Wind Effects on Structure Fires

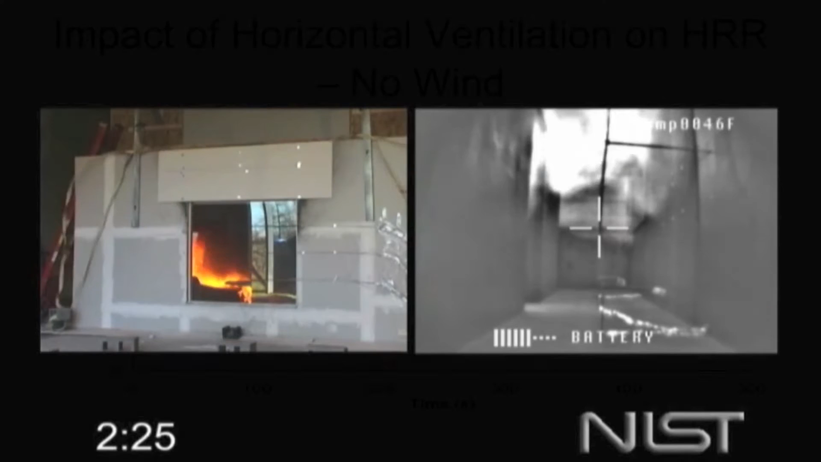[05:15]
The vent on the ceiling is unidirectional. It's all flowing out of that. So the fire is struggling. It's having trouble breathing. Here's another case. Same setup, except in this case we're blowing a 20 mile an hour wind against this window.
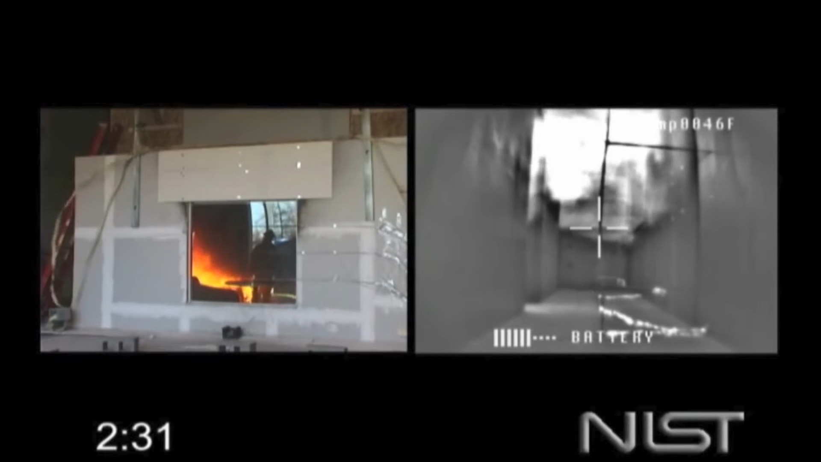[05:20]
Again, the corridor is fine for a firefighter right now. You're crawling into cool air. The hot gases are above your head. You could be in there for 10, 15 minutes, something like that, until the window fails. Once the window fails, we have good mixing. We're in training more oxygen to get better burning. And look at what happens.
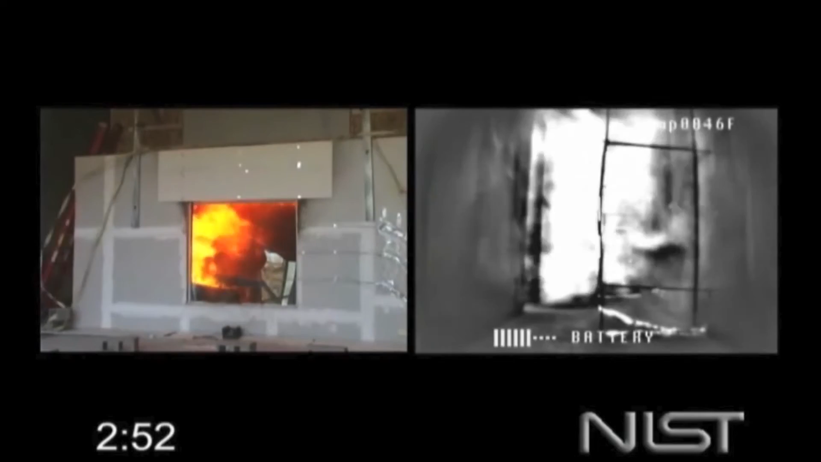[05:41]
This is what firefighters have referred to as a blow torch effect. This is what the firefighters in Vandalia said they saw. They're trying to move down the hall and said the door was full of flames, top to bottom, and they couldn't get to it. What do you notice about the flames coming out of the window? They're pulsing. So we've got a 350 Chevy with a six foot blade giving us a steady 20 miles an hour, and yet the flames are pulsing.
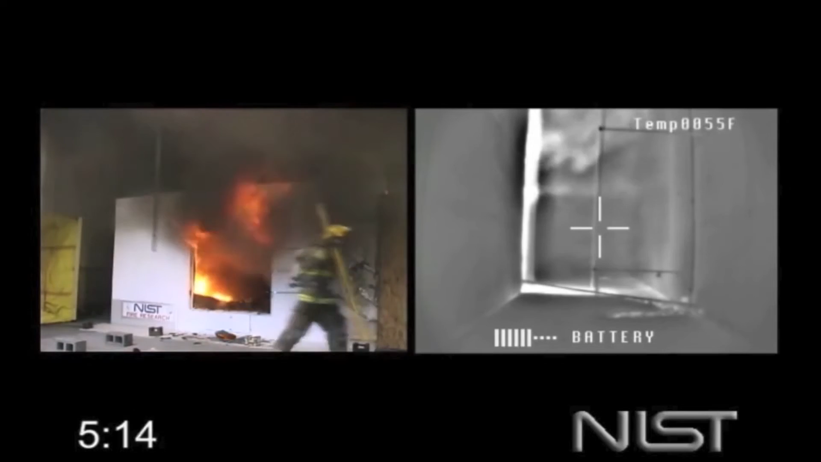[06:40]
because it's maintaining pressure in there to fight the window. We take the glass out the rest of the way. The fire's still not very happy. You see a lot of heavy soot inside. It's not burning very efficiently. It's under pressure. You see the smoke moving around the door through the keyhole and everything else, but it's not burning very cleanly. And it's still protecting the hallway, the corridor here, the public corridor, until remotely, with the steel bar, we swing that door open. And then again, we'll see the same kind of change as we did in the previous case.
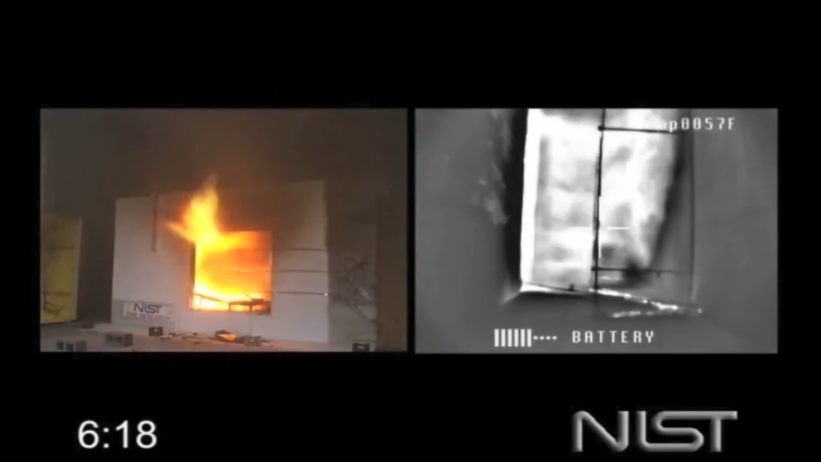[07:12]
Because by opening that door, we've now completed the flow path. Right? Yes, sir? Does the rate of heat transfer go up exponentially, or is it like, or is it on a finish curve?